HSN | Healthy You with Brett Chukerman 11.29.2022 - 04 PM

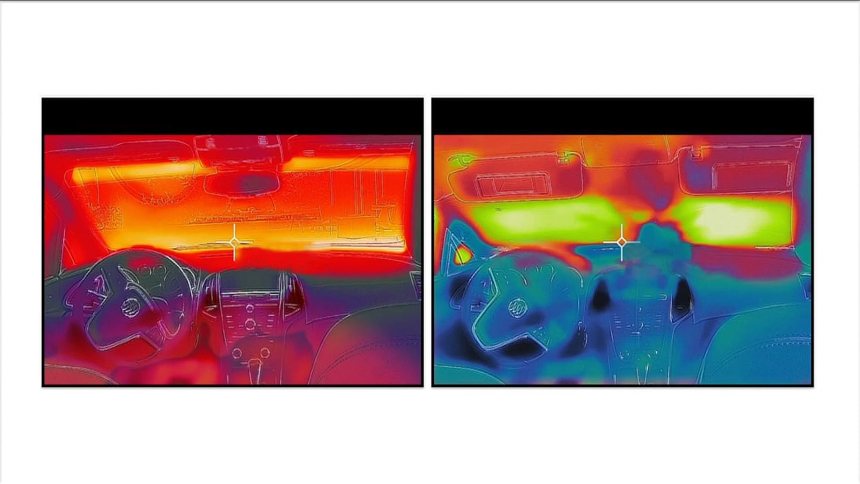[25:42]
And that's what brings the temperature inside down 30 degrees.